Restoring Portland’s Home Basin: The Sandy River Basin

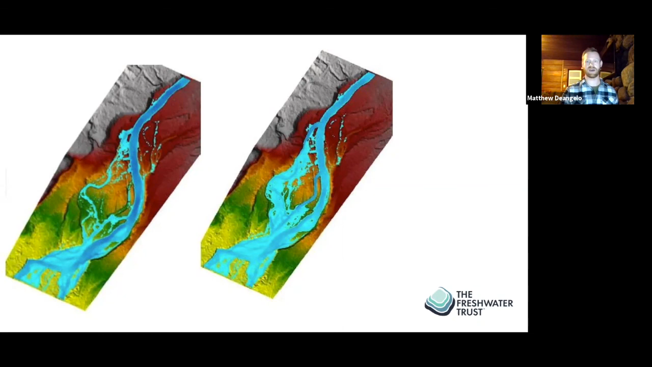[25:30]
So yeah, not only do we have water in the river at summer low flows now, we have it across the entire floodplain during winter events. Next slide. So this is that same restoration site, but on the ground what it looks like.